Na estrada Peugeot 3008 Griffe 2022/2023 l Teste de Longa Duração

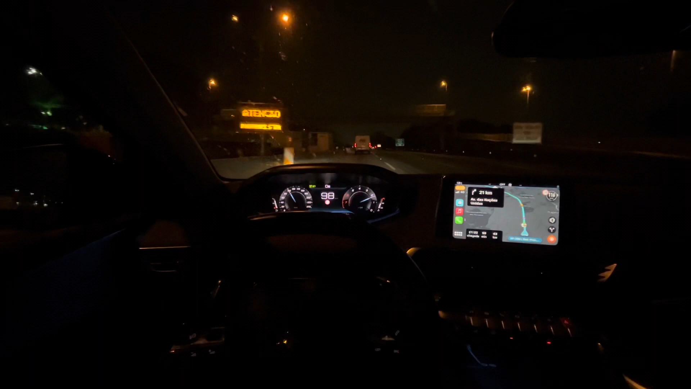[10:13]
Então, é difícil falar de pontos que não sejam positivos nesse carro. Ele tem um leitor de placas que funciona muito bem também. Ali, quando você passa da velocidade, a plaquinha muda de cor. Talvez um multimídia, né? Que pudesse ser maior e tal. Mas, são detalhes. Carregamento por indução funciona, que é uma beleza. Console central, eu mostrei o tamanho que é o console central, ainda refrigerado. Eu trouxe na última viagem uns pães aqui dentro. Que eu tinha comprado no último posto que eu parei que eu não tinha comido.